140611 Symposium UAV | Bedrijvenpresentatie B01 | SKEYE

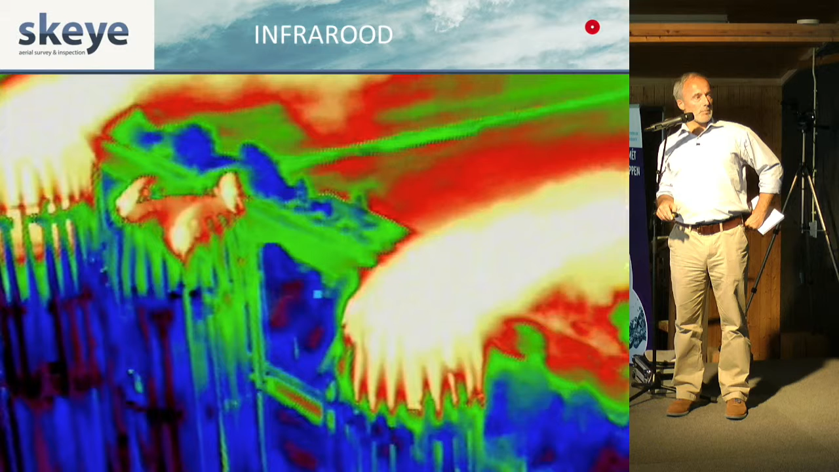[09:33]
Daar komen weer hele andere beelden uit. Warmtelekken, wrijving kan daarmee zichtbaar gemaakt worden. Ook zeer nuttig en zeer breed toepasbaar.
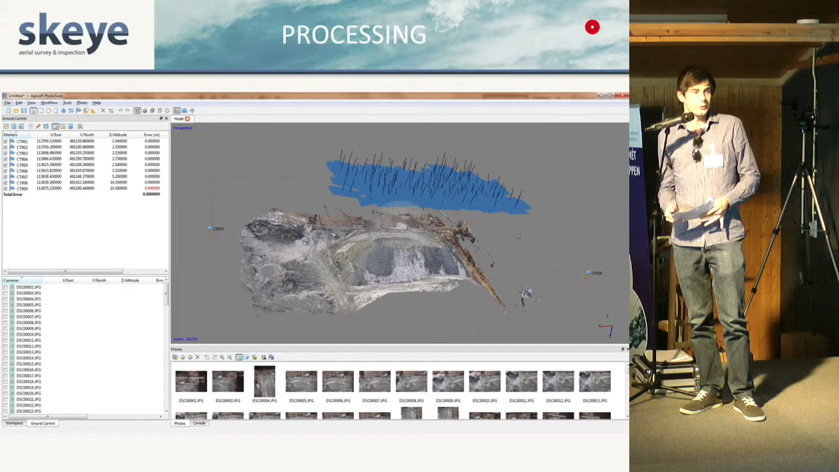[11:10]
Want je krijgt er modellen uit voort die echt waarde hebben voor de klant. We hebben dan een DTM van een steengroeven in Noorwegen. Zoals je ziet is de kwaliteit ervan erg hoog. En geeft dat weer de mogelijkheid om volumeberekeningen uit te halen. Zoals al eerder gezegd is er wel een kanttekening bij van hoe nauwkeurig is zo'n volumebepaling dan.